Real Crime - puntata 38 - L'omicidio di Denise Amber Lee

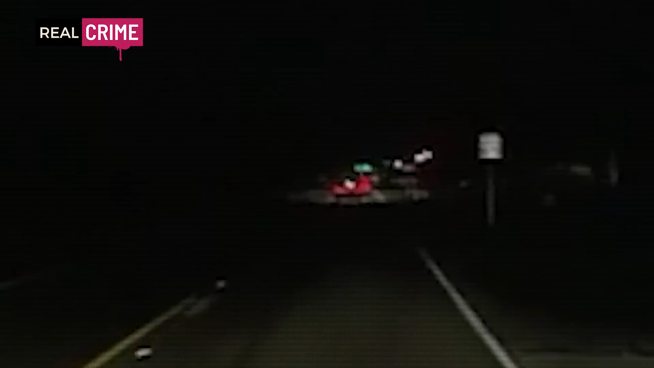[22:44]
Inaspettatamente, poco dopo, alle 21.10, un'auto Chevrolet Camaro verde scuro, corrispondente alla descrizione, entra nella I-75.